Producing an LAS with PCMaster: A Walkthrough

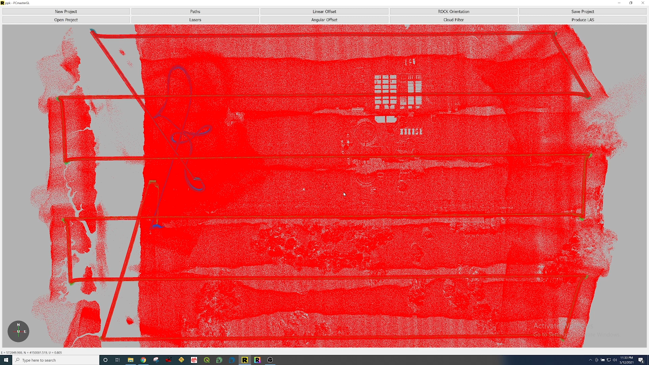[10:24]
And you can see that the entire trajectory is selected. And so what I can do the first thing I usually do when I get here is I right click anywhere and I'm going to color by intensity.
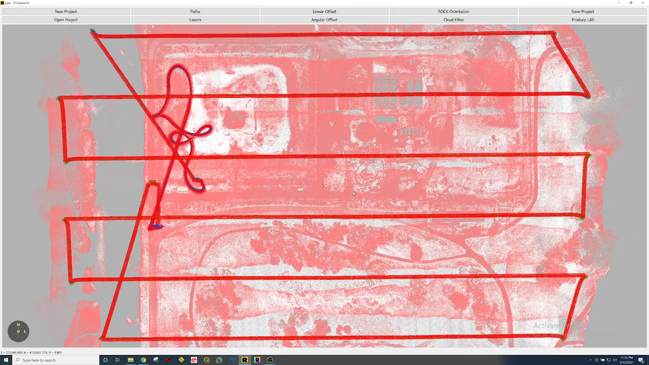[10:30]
And that just helps you see the LiDAR data a little bit better. And now you can click and you can rotate around.
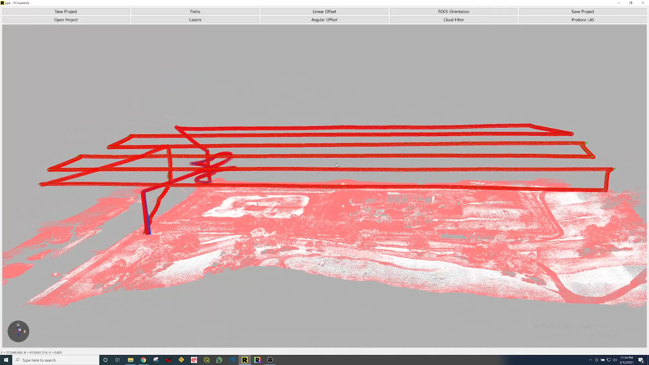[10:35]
You can actually see the LiDAR data here in the viewer.
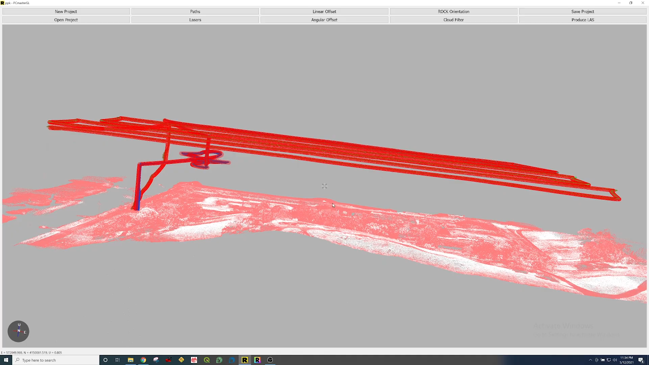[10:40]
And there are two keys on the keyboard that you need to know to navigate here on the PC Master software.
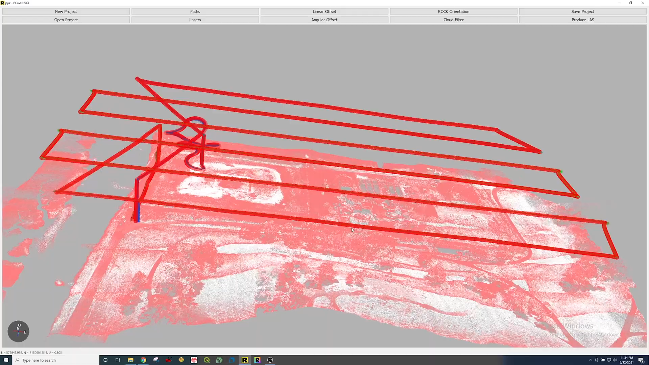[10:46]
The first key is holding down control and clicking and dragging.
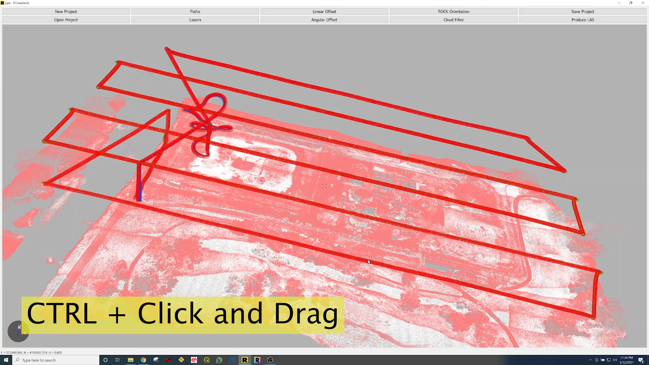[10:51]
So when you hold down control and click and drag that translates you across the viewer. The second key you want to know is holding shift.
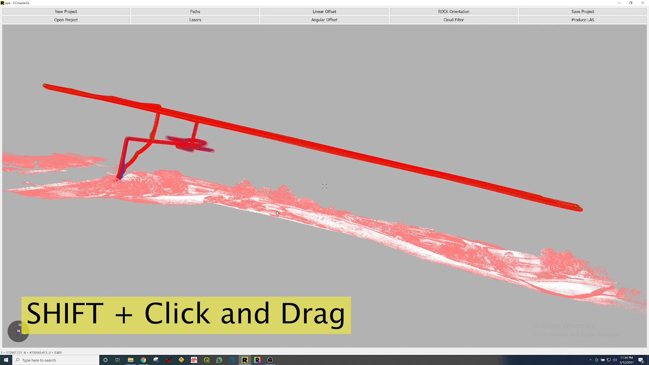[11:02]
When you hit shift and click and drag it's going to rotate you about that center point on the viewer. And the third key combination is holding control and shift at the same time.
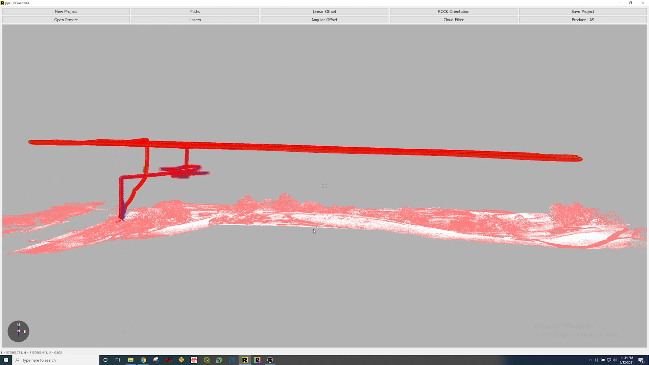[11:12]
And this is going to take you up and down the z-axis.
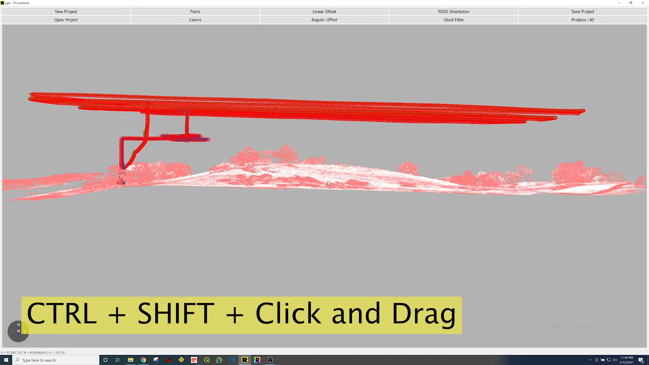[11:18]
So whenever you rotate and you just zoom in with your controller you're always zooming into that center spot right here on your screen.
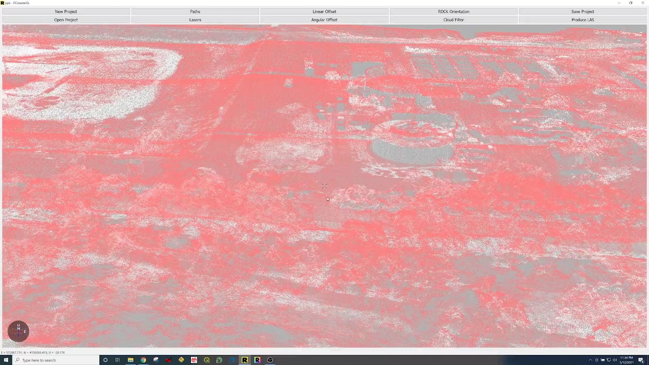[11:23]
And if you want to zoom into an actual feature on the ground you need to have the cursor on that feature on the ground.
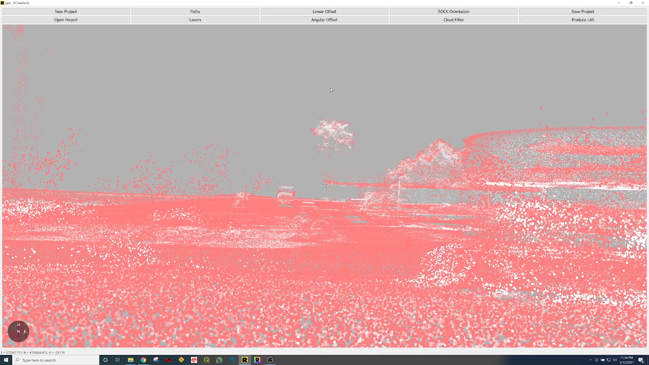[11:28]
So you'd have to lower it down. There you go. I'm on the ground. I can zoom right into that.
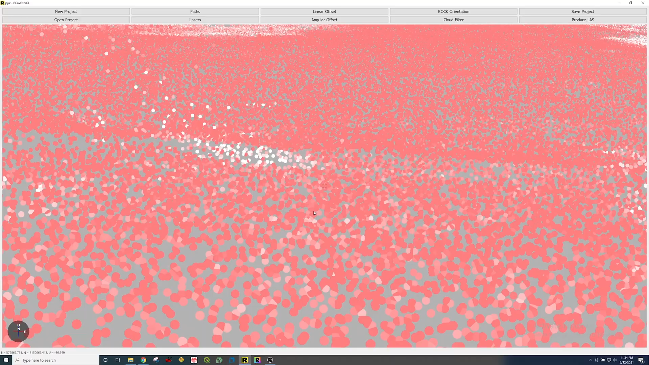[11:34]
No problem. Very easy now. Okay.
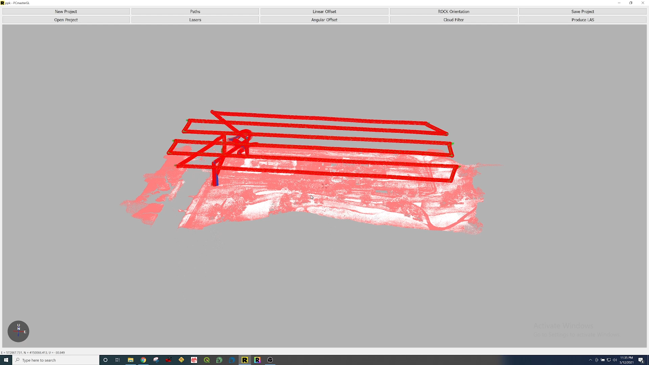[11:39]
So the typical fastest workflow you're going to do here on the PC Master software. It's real simple. All you're going to do is come up here to paths. You're going to go ahead and remove this one. This is everything is selected right now.
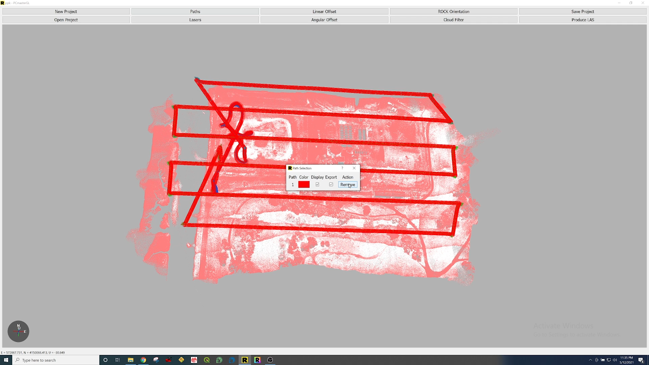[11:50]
So I'm going to remove that. And now you can just see the trajectory. So the simplest thing to do is right click at the beginning. Start the selection there.
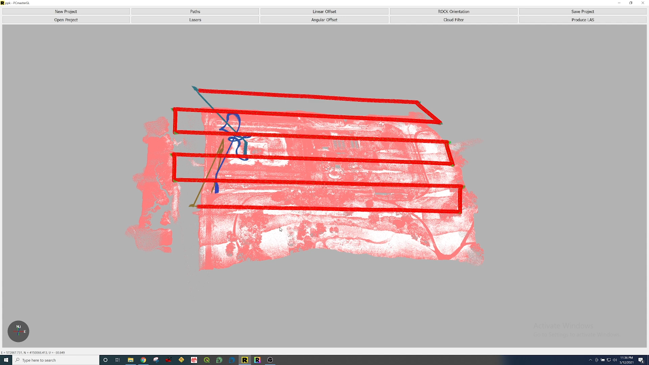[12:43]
I can start selection again and finish selection and have another selection. You can do this as many times as you want. And this is how you would get rid of all of the comings and goings. You know, to and from your takeoff and landing spot and any calibration flight you have. So at this point you have all the LiDAR data that you want and you simply click produce LAS. And that's all you have to do.
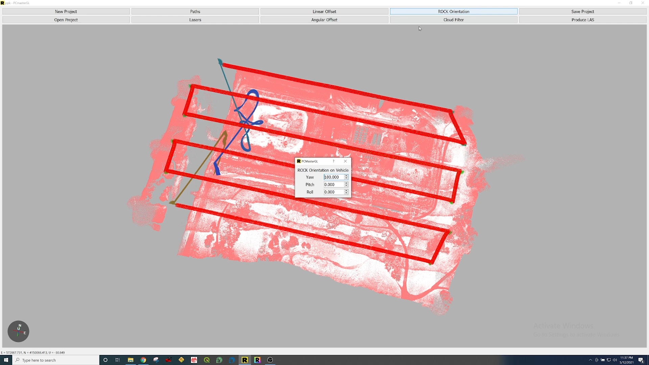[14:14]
And this is where you can actually calibrate and tune up the system if it ever were to get out of calibration. You can do it in real time. And then we have the rock orientation. And this is just the orientation of the LiDAR with respect to the vehicle. It's already set. And then cloud filter. Save project to produce LES. Let's talk about cloud filter really quick. There's a couple things that we do in order to increase the accuracy ever so slightly of the R2A system. And that's we actually apply a filter onto the rotation angle. So you can see here, I just turned the filter on. Well, it's going zero to zero.
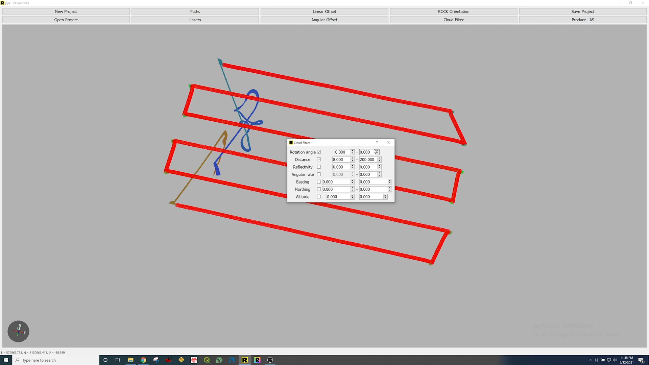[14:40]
So for the R2A, the center spot is 270 degrees. And the field of view is 70 degrees. So the maximum would be 305 degrees and the minimum would be 235 degrees.
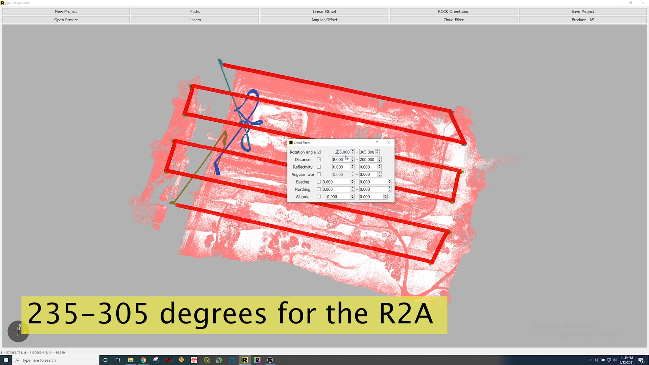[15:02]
So this would be your maximum extents of that sensor. It goes from 235 to 305. Now what I do to get it just ever so slightly more accurate, I knock off two degrees on both sides. So I'm going to go from 235 to 237 and 305 to 303.
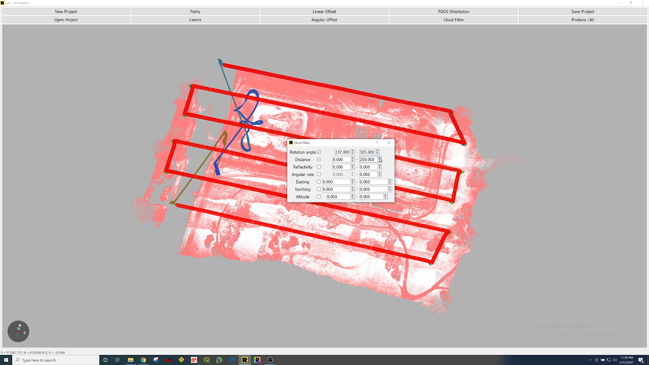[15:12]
Now this is an advanced tutorial.
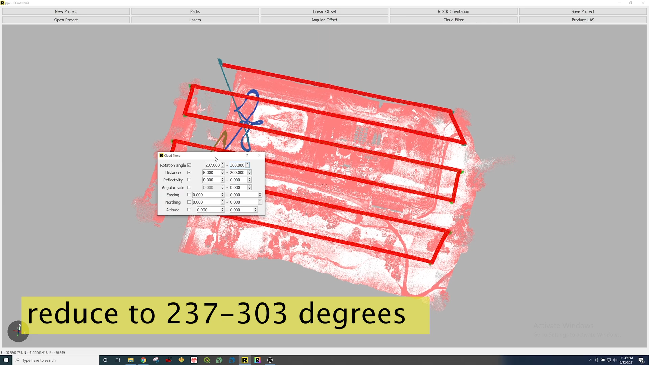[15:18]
You don't have to do this, but it does make the data ever so slightly more accurate. And the reason for this is that these sensors, these LiveOx sensors,